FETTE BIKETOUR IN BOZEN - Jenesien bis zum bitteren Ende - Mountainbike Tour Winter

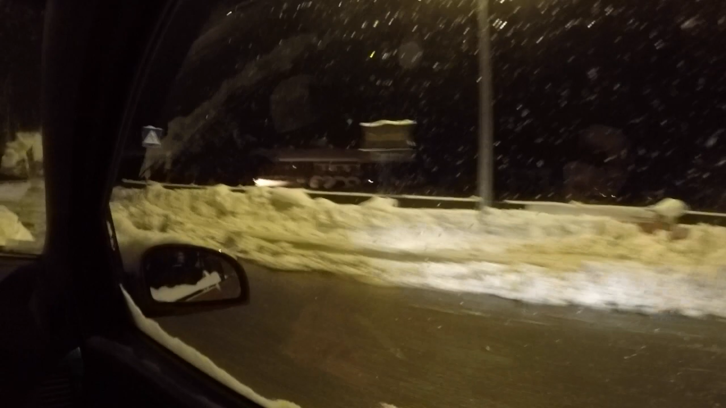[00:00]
6 in der Früh und wir fahren bei Schneefall und tiefstem Winter ab in den Süden, oder? Ja, man kann es zwar nicht glauben.
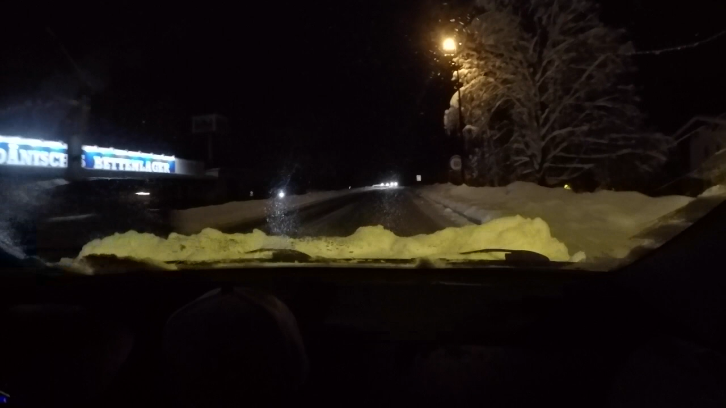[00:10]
Nein. Aber es geht Richtung Bozen, vor allem weil ich den Meral in der Früh angeschaut habe.